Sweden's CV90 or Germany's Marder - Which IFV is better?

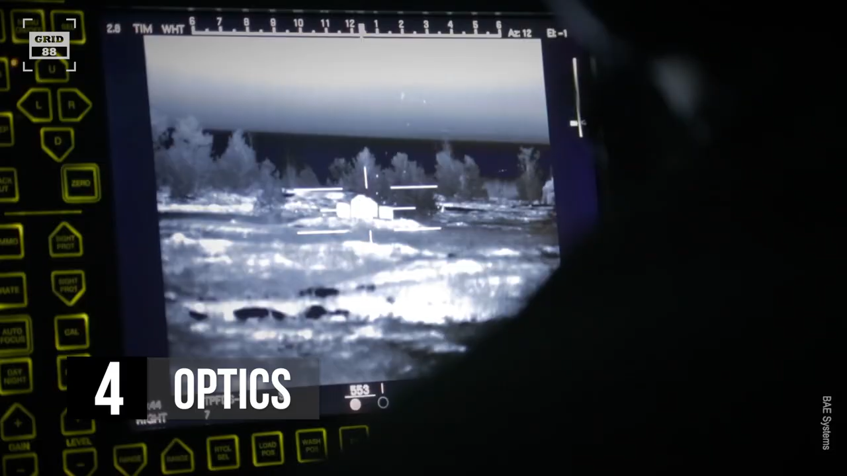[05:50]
The vehicle features a laser rangefinder, thermal imaging, and digital fire control system.
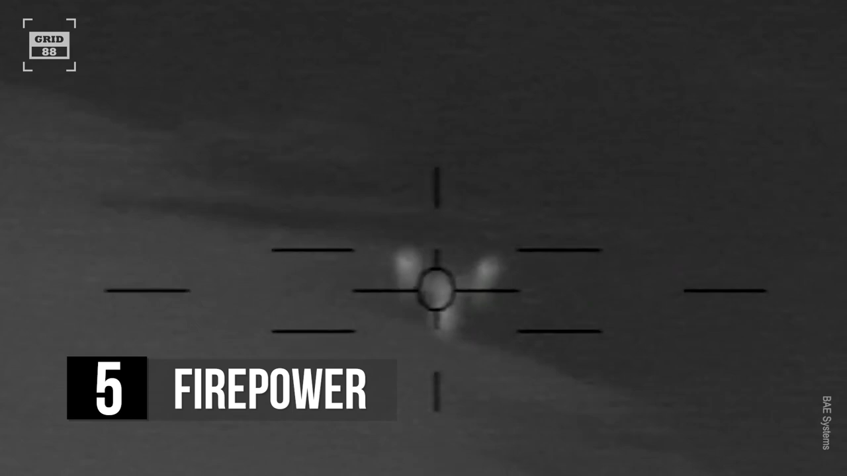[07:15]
The gun is also capable of engaging aerial targets, including helicopters or drones.